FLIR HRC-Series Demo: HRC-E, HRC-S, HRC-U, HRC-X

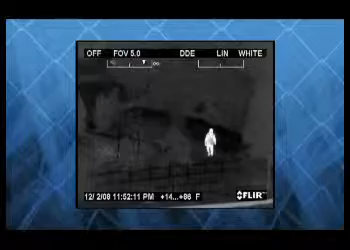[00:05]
Thermal security cameras from FLIR Systems let security professionals see clearly in total darkness.
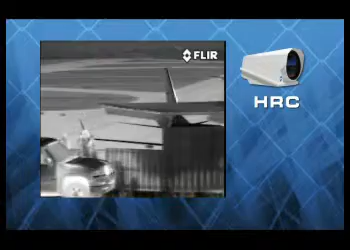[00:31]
Security professionals have to be able to see two basic target sets, people and vehicles.
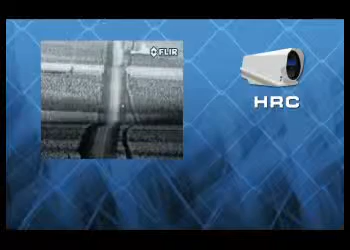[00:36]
The HRCS can see people from nearly 10 kilometers away
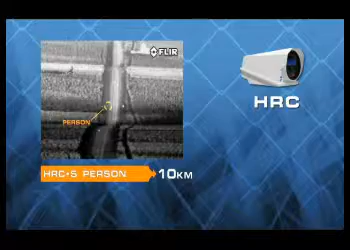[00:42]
and small vehicles from 17 kilometers. The longer range HRCU detects people from 15 kilometers away
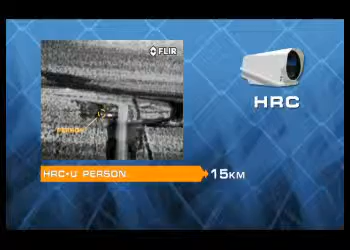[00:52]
and small vehicles out to 20 kilometers.
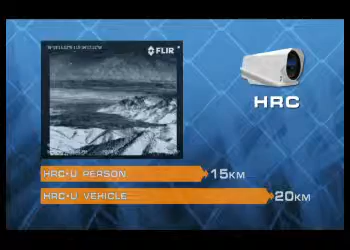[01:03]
Even in the desert where thermal contrast is exceptionally small,
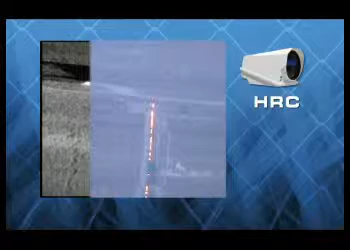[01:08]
HRC imagers can help you to see human targets and small vehicles at extreme ranges.
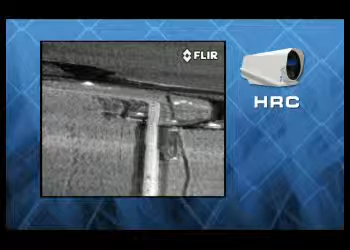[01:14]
FLIR's HRC cameras boast a perfectly optimized combination of detector size,
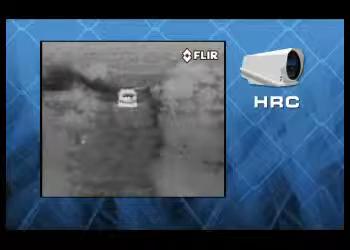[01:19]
optical focal length, and image processing born of 50 years designing and developing high performance thermal cameras.
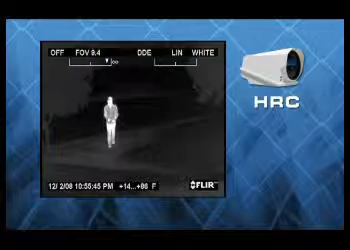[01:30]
One way that FLIR has optimized HRC's range performance is through its unique continuous zoom telescope,
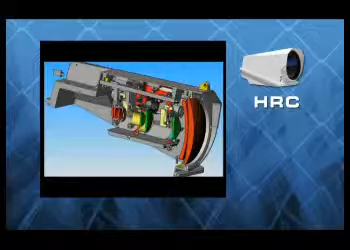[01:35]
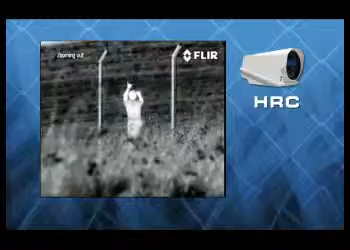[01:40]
which lets operators maintain visual contact with the target while zooming,
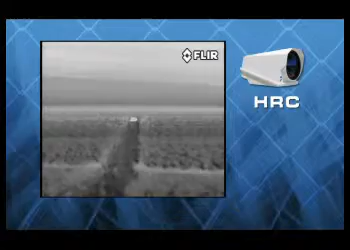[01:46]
combining outstanding magnification with previously unheard of situational awareness.
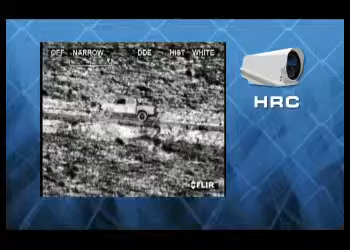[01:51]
For a thermal camera, range performance is limited by the atmosphere, which attenuates the strength of distant heat signatures,
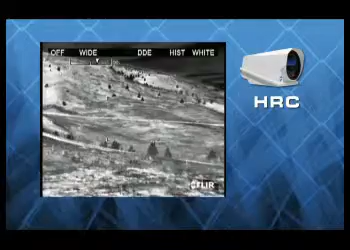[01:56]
and the Earth's shape, which places a practical detection range limit on any video camera.
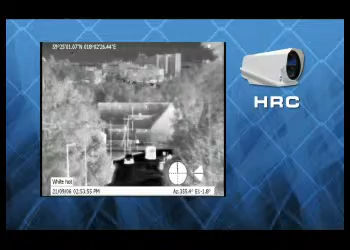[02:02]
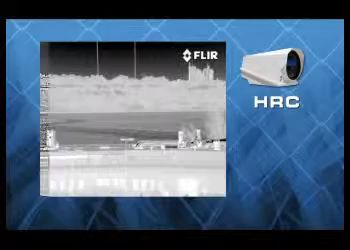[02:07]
HRC improves its range performance with FLIR's patented tunable digital detail enhancement.
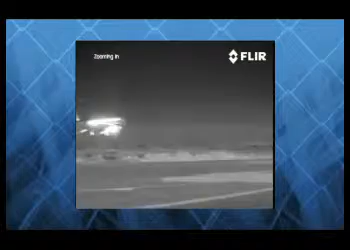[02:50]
and image processing working together to give you the best real-life range performance possible, nothing lets you see farther than HRC.